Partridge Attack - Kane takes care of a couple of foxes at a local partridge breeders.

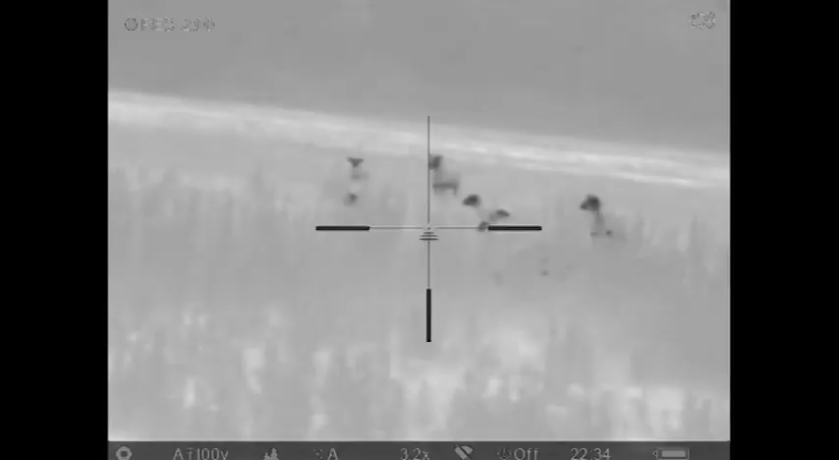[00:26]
Now the kit we used was the trail XP50 on the triple two and my brother had the wicked light mounted on his 308 Mars M12.
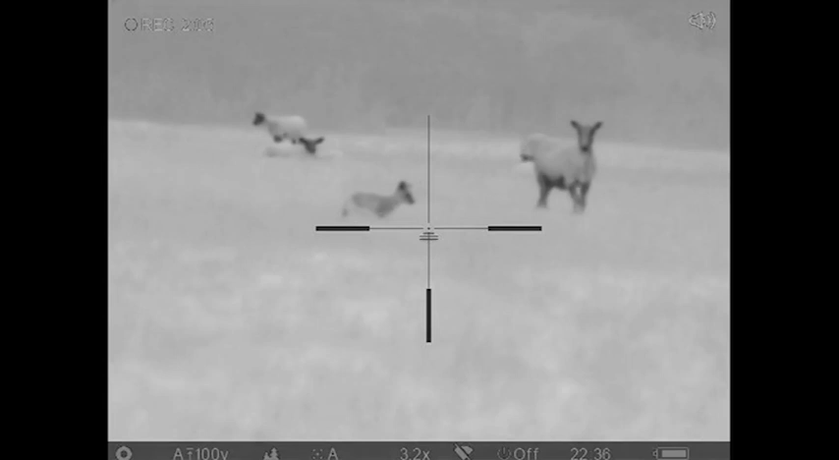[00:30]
What we did we split up into two different locations overlooking the fields where the partridge getting bred. I was the first one to spot some foxes with my Pelion XQ50.
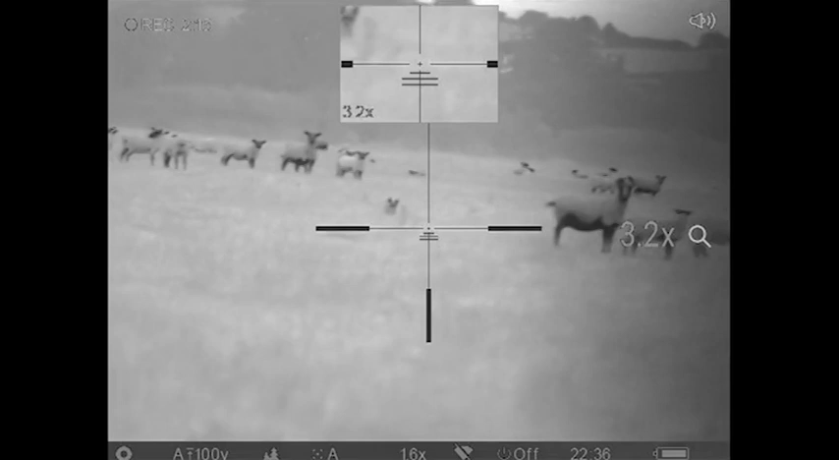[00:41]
I saw two foxes coming in through some fields.
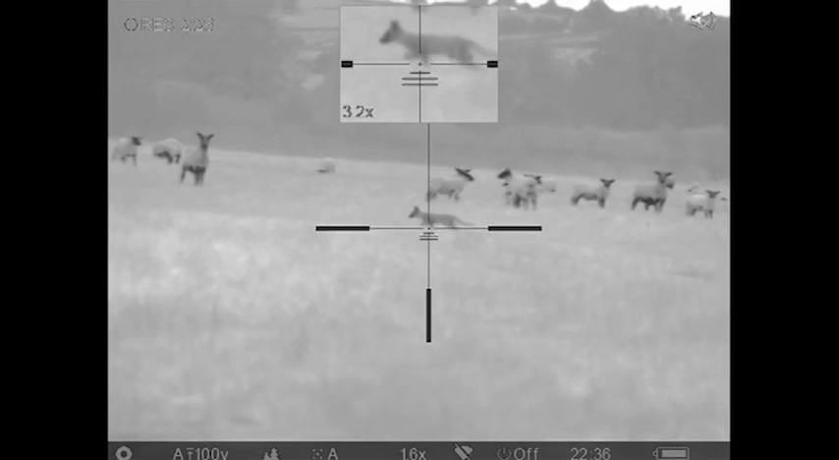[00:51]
The field was full of sheep so I observed him for a while. I couldn't actually take the shot for a while because there's too many sheep in the way. It wasn't a safe shot. Anyway eventually one went off and the
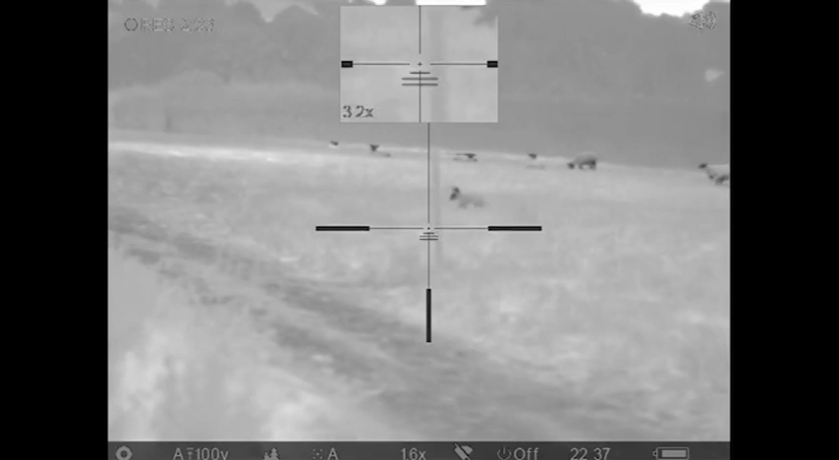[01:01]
one sort of headed towards me and when it was a safe shot I was able to take him with the trail XP50 about 80 yards off the sticks and then about half an hour later
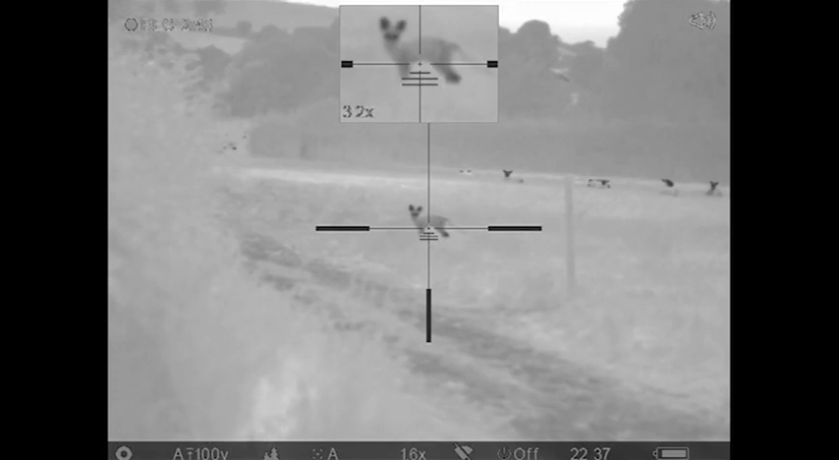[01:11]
my brother spotted a fox with his thermal spotter and was able to
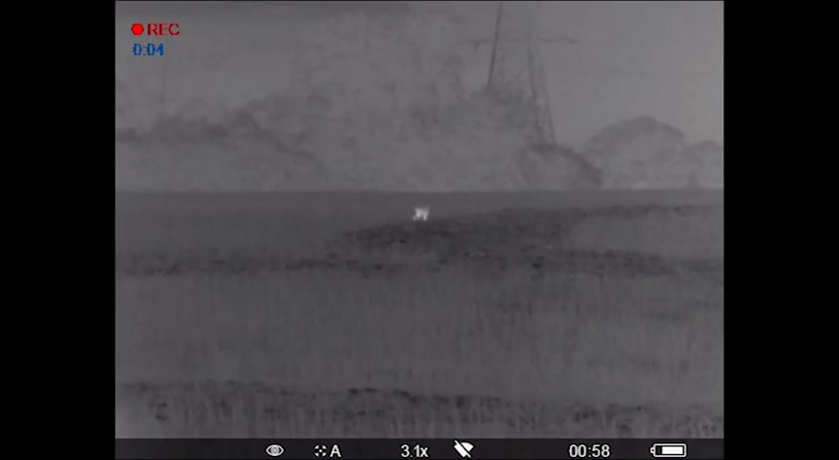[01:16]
turn the wicked light brightness just enough to ID the fox and take him with a heart shot at about 120 yards.